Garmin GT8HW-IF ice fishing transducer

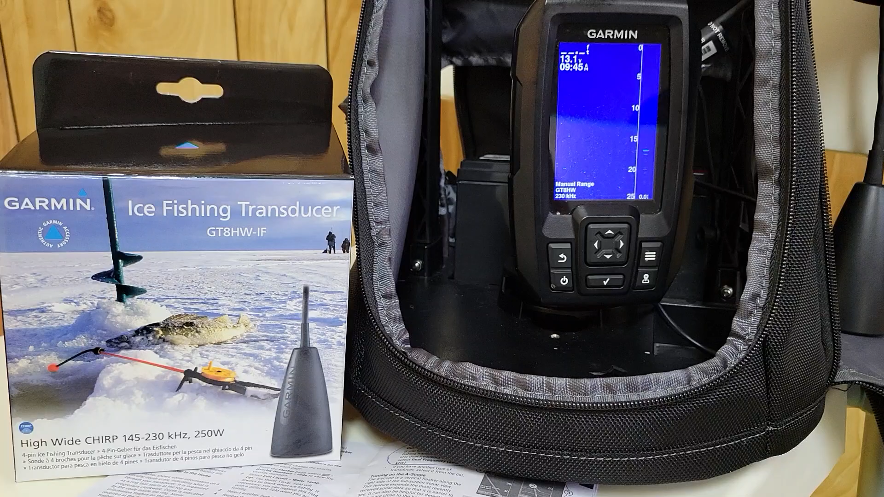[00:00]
Hi, I wanted to make a quick video on the Garmin Stryker 4 Ice Fishing Transducer, the GT8HWIF.
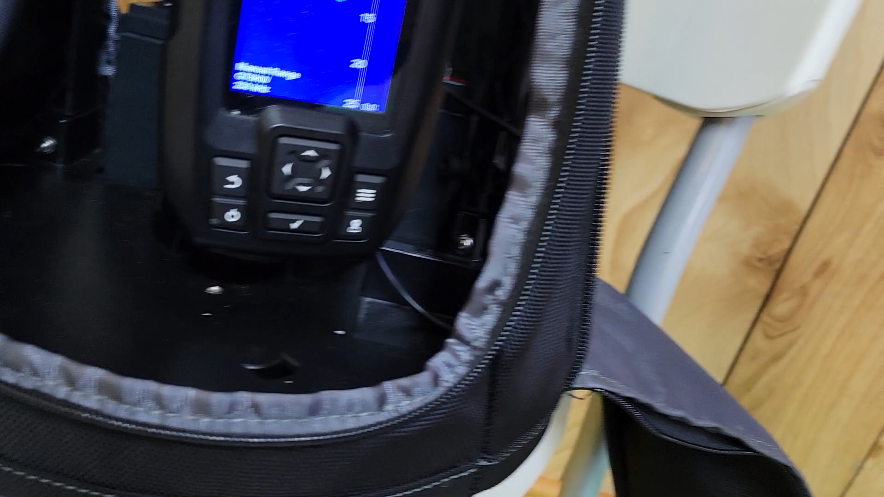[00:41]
One issue is that in the manual
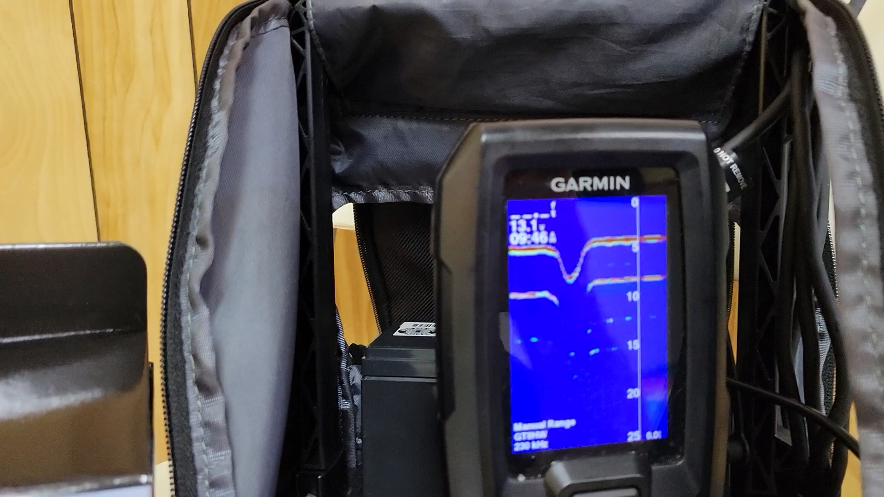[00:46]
it says that you're supposed to select dual frequency,
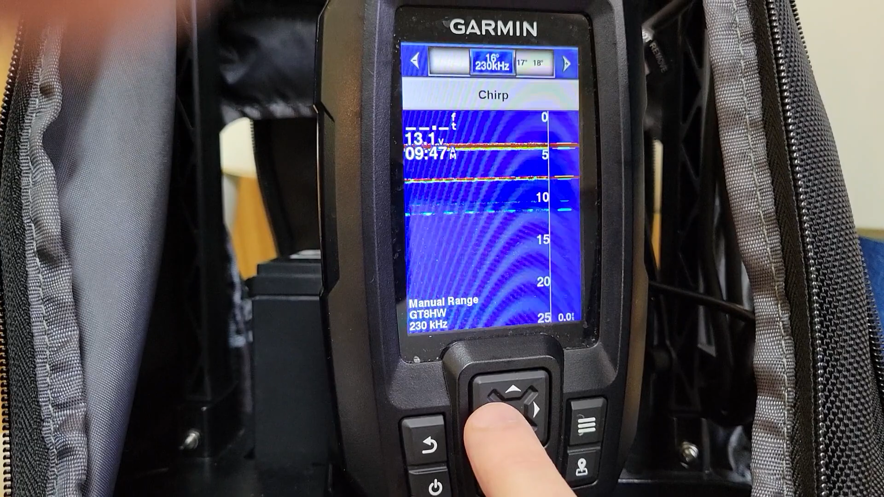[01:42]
this pops up and so you can change it from 16 degrees all the way to 24.
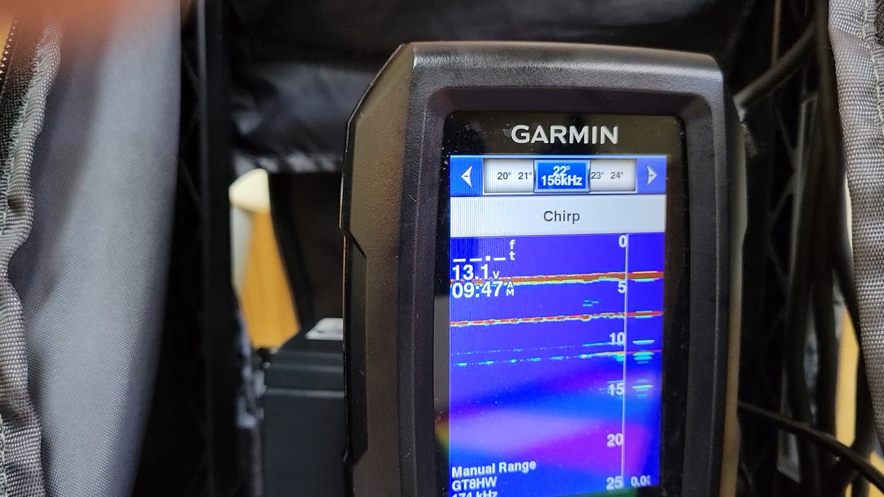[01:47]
So the beam is actually not as wide as
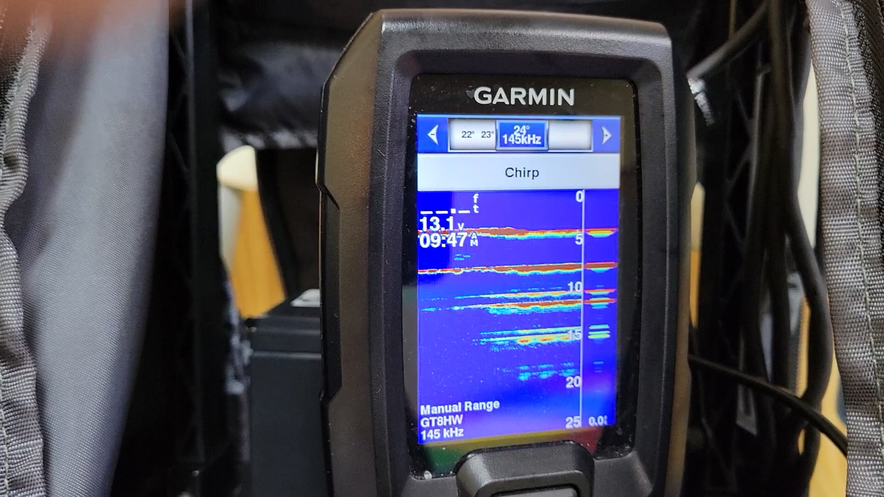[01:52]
the regular transducer that comes with the Garmin, the 77 kilohertz. But they claim that this ice fishing
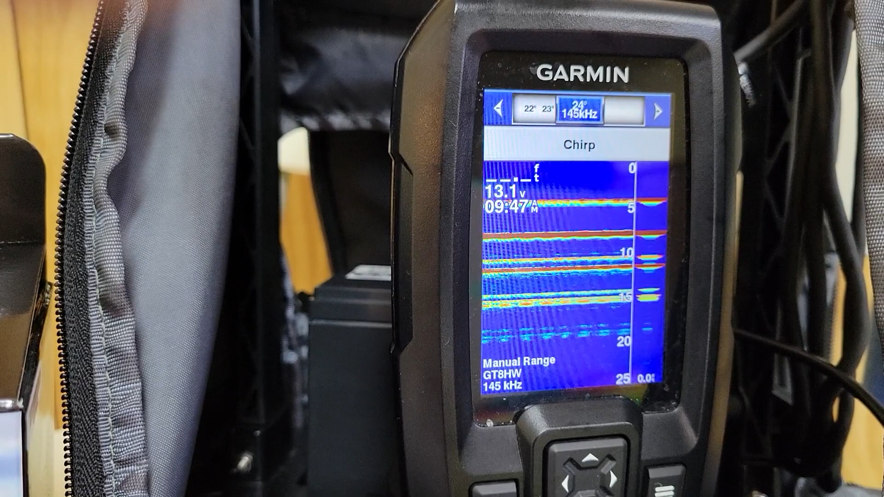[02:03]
transducer can provide better separation of signals and clear definition of the bottom.
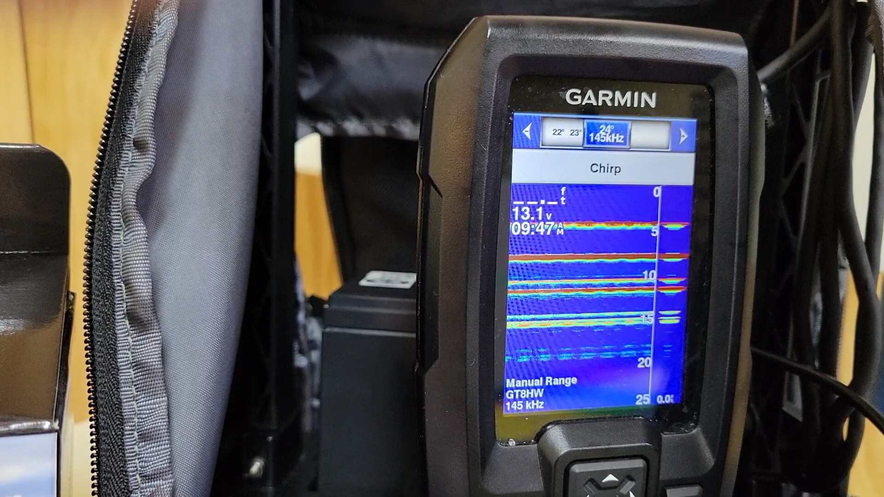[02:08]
I haven't used it enough to know if that's true.
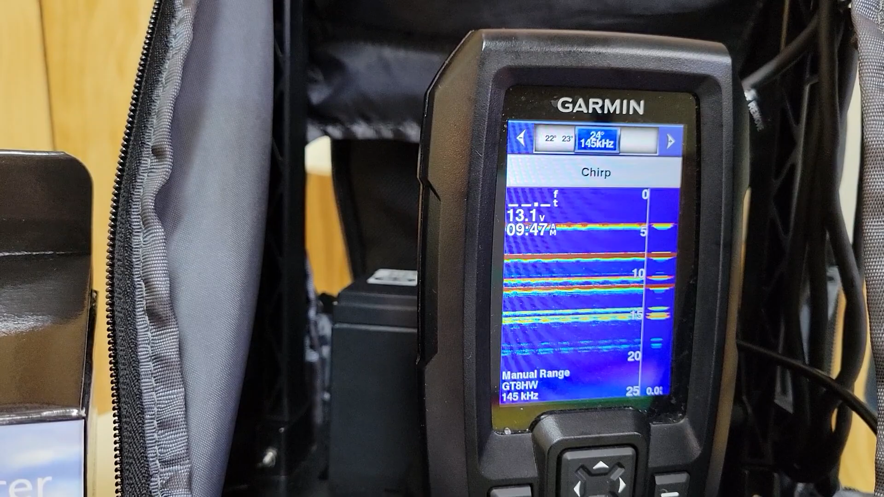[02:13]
So I'm hoping this year to explore that a bit further.
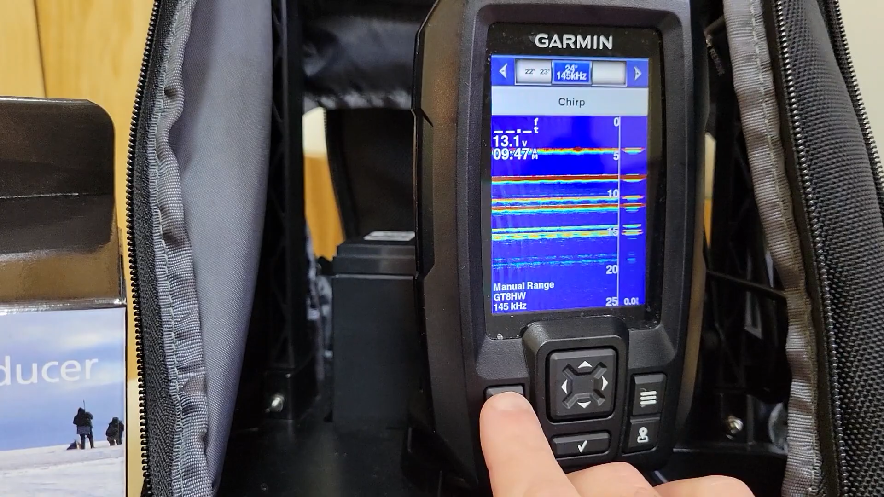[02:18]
Another cool feature, as some of you know, is that you can do a split screen.
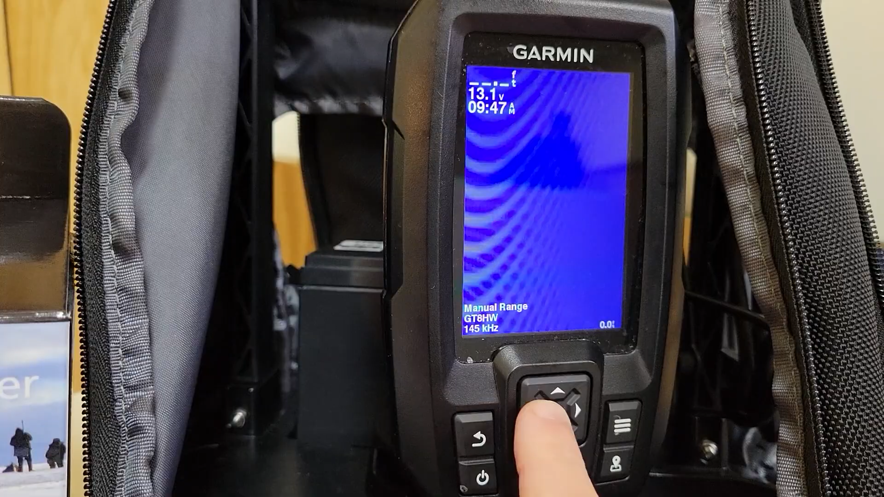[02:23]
So you can go split frequency, and you can have two screens, and then you can go into that.
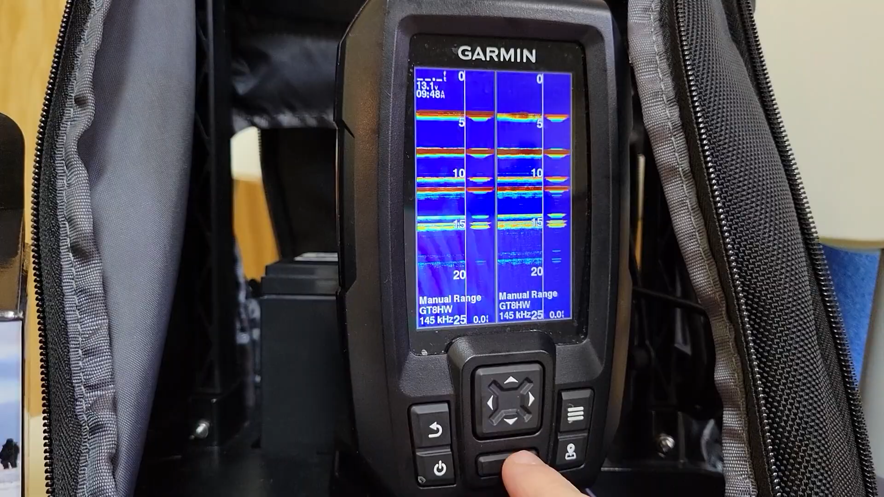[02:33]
You can change the beam width in each column. Just trying to play around with how to do that again.